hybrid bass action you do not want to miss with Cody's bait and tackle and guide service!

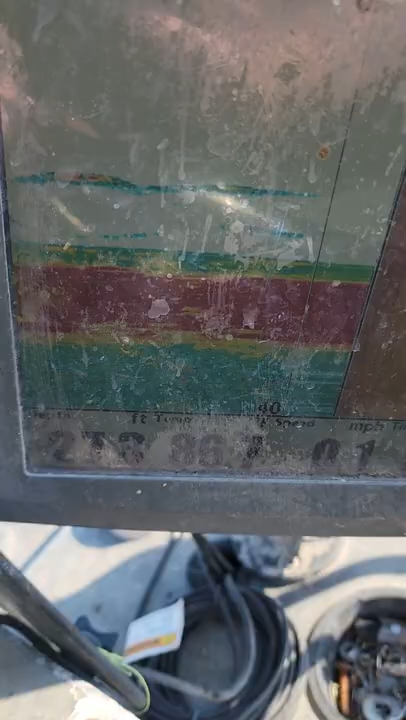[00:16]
about five foot up off the bottom all right jessica's gonna show you guys kind of how this action is we dropped two rods down just as soon as we got here